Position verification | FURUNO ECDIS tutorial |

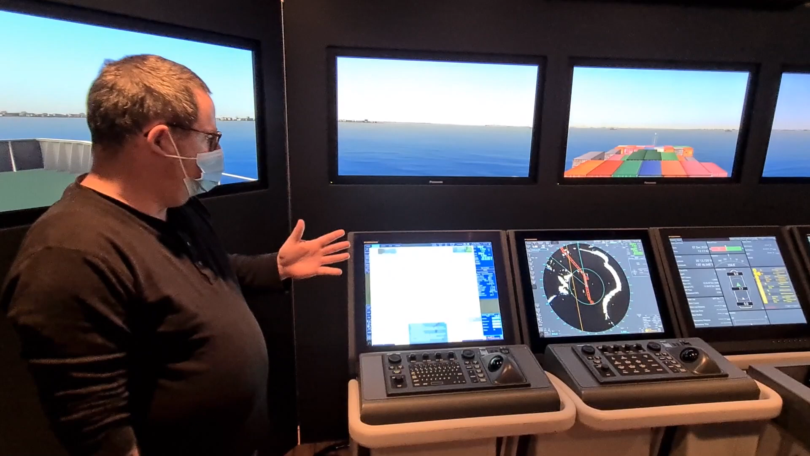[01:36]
So position verification on the Bruno FMDA ectis
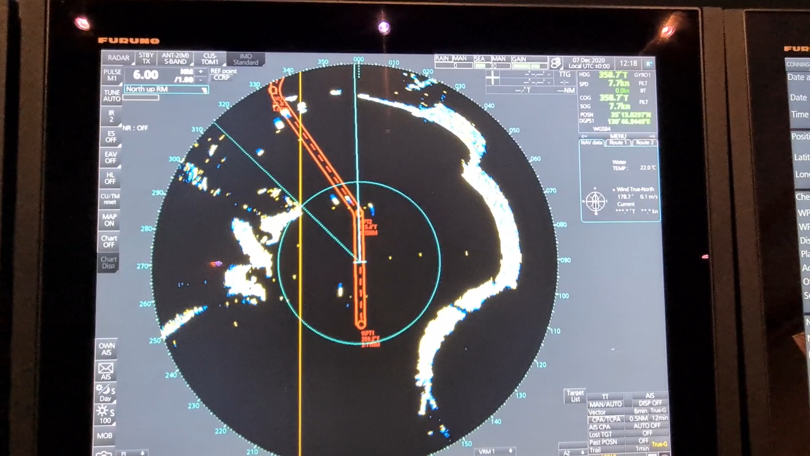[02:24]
Another one is if you use parallel indexing on your radar that is another way to verify that your position is where it's supposed to be. The last thing you can use the ectis for
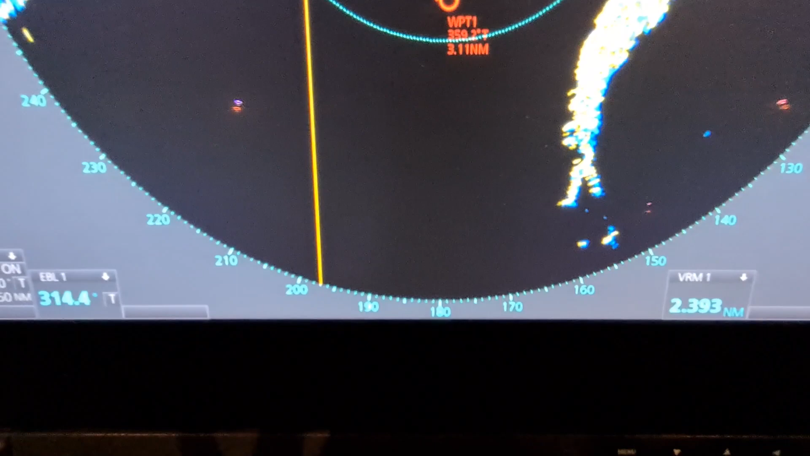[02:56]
oh you can see it's a little bit let's just retake it here.
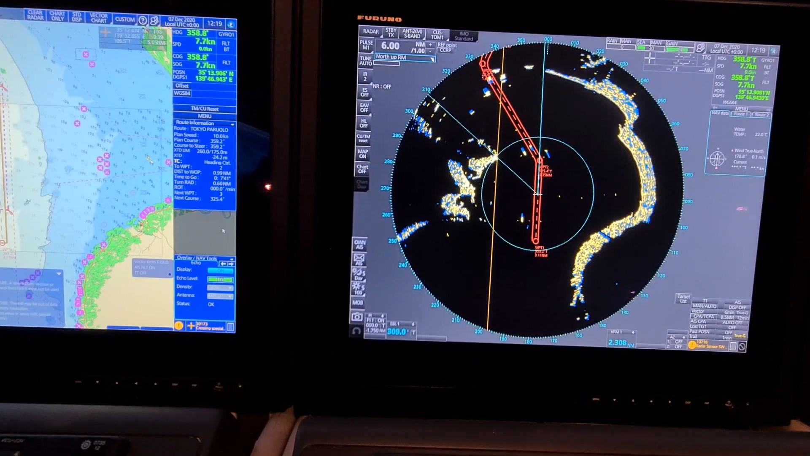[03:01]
So then I go to the log button here and let me see here log and we have the event log and then the position event.
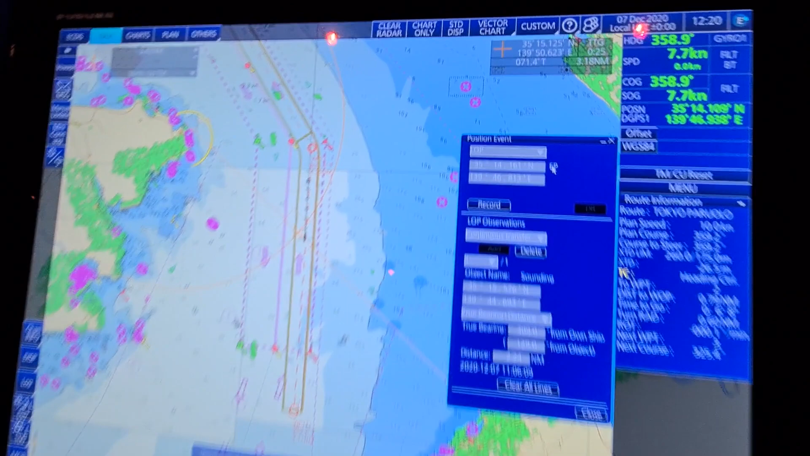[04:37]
Okay. So this is maybe this is how you could do it.
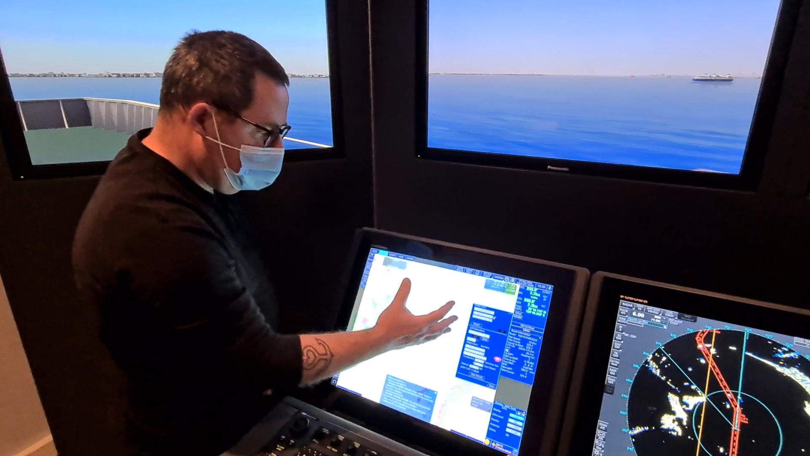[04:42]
If you need a more accurate of course you need two bearings and distances or three bearing or three distances to get a more accurate one.
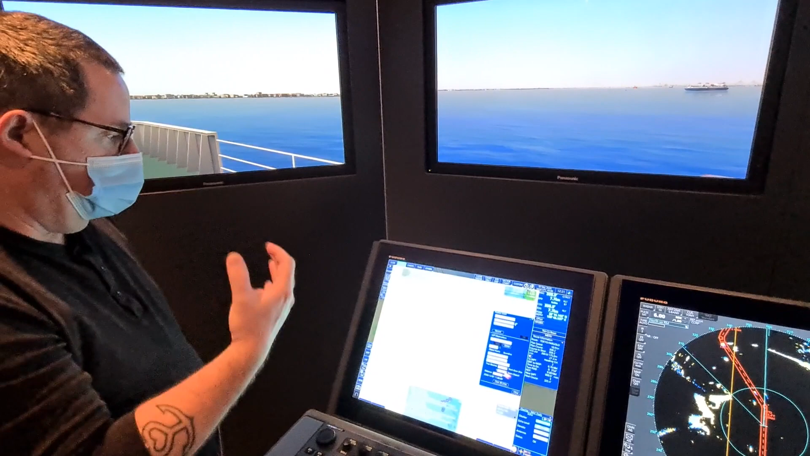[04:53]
You might also want to take the radar overlay.
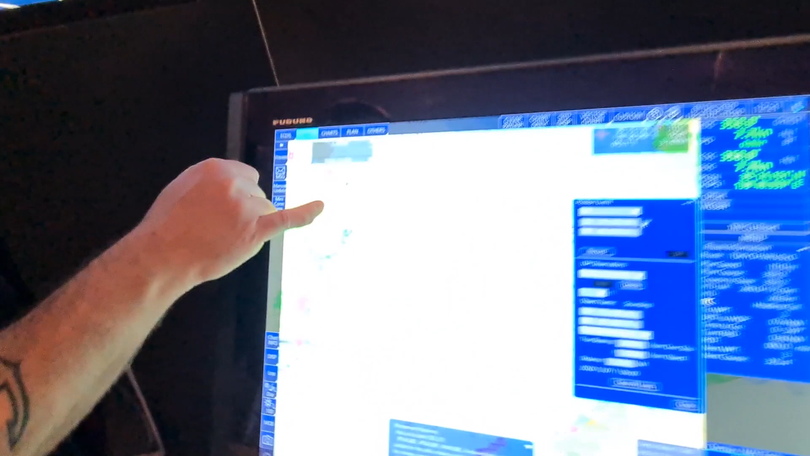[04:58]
If it's a little bit obscuring your picture maybe just switch it off and then do it.